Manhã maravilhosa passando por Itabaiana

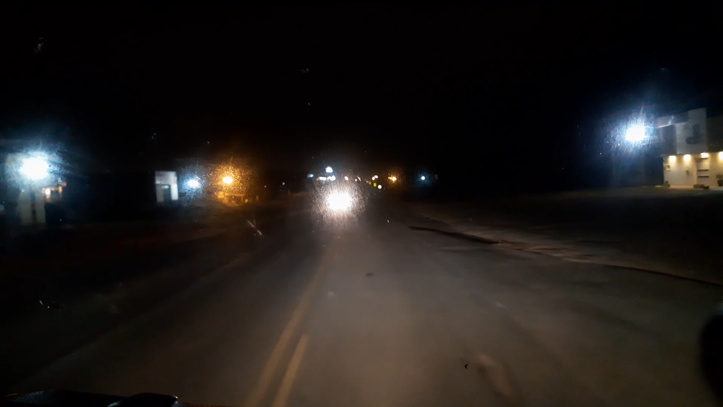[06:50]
Quebra-mola. É o que você vai encontrar muito nas estradas sergipano, né?
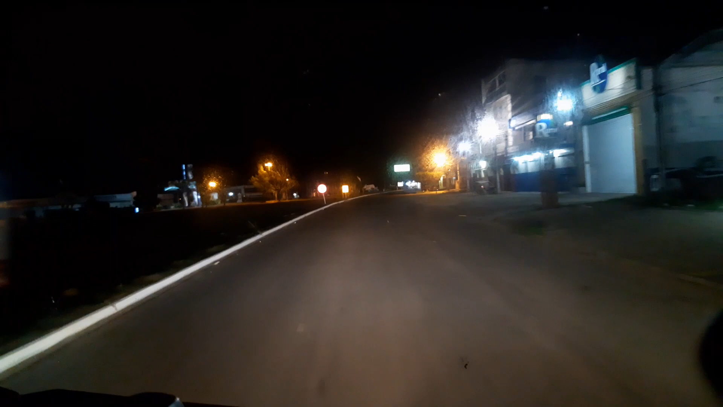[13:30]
Aqui tem a entrada do centro, a entrada que você vai lá para o centro de Itabaiana.
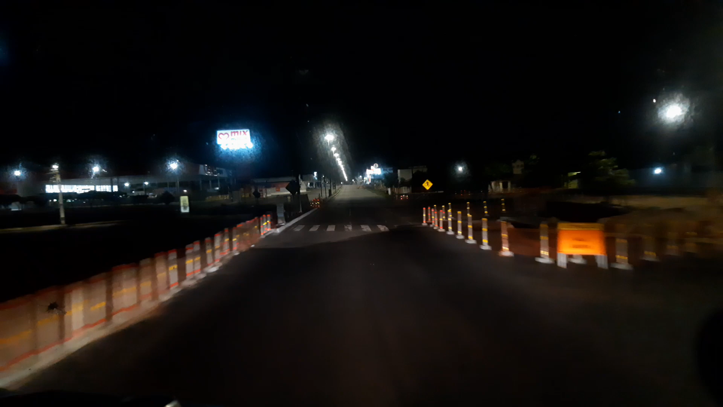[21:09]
Grande Avenida Oswaldo Aranha. E nós temos tudo, galera. Casa de peça, casa do agricultor, tudo.